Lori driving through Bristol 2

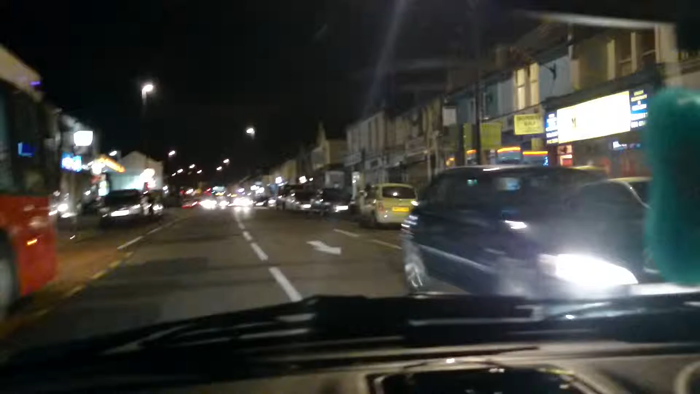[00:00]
starts to slow down like that, you want to give yourself plenty of room to wind it. Do you know what I mean? Yeah. So when you, as soon as you notice it coming in, get back to normal. Because you can't see ahead of you unless you're right behind it. That's it. That's it.